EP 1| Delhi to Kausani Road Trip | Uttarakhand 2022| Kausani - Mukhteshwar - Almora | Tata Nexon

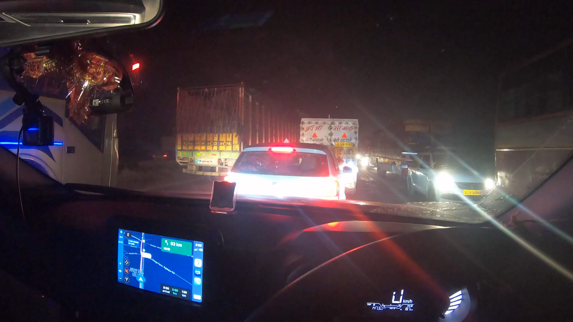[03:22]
सो गाइस, यहाँ पे हम लोग बहुत बड़ा एक जाम में फंस गए हैं. पता नहीं कौन सा, ये मुरादाबाद से आगे है. तो ये देखिए आगे एक और हमारी गाड़ी और पीछे ये हम. तो ये पता नहीं क्या जाम है, पता नहीं.
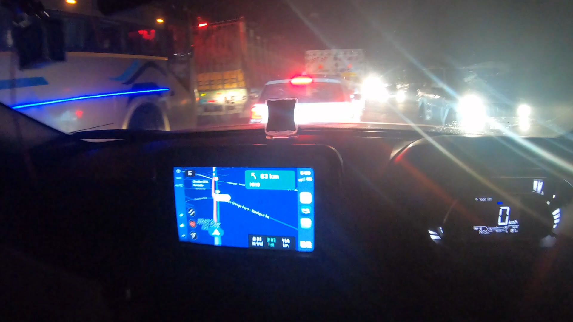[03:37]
देखिए इतना देर से ख़तरनाक जाम लगा हुआ है, 10-15 मिनट से एकदम स्टैंड स्टिल.
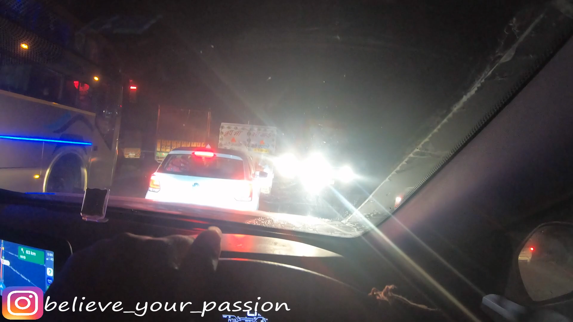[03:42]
ना आगे जा रही है गाड़ी, ना पीछे जा रही है, ना क्या हो रहा है पता नहीं. अब ये देखो भाई साहब, एक लाइन उधर से जा रही है, एक लाइन ये जा रही है, बीच में आके इन्होंने अपना गाड़ी घुसा दिया है.
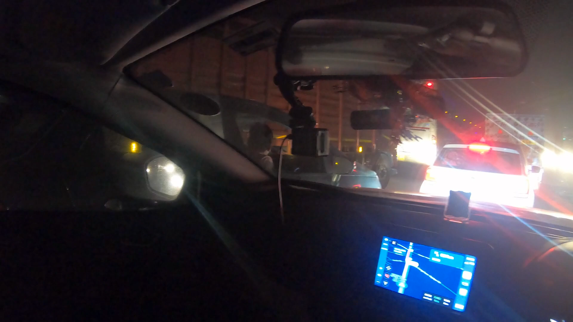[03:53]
और इन जैसे लोगों के लिए साला आगे जाम होता है. तो गाइस, पेट्रोल टैंक फ्यूल अप करने के लिए हम लोग यहाँ पर आए हैं.
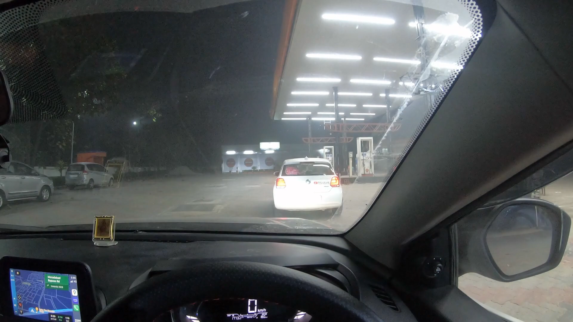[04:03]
देखते हैं, शायद बंद है, कोई दिख नहीं रहा है.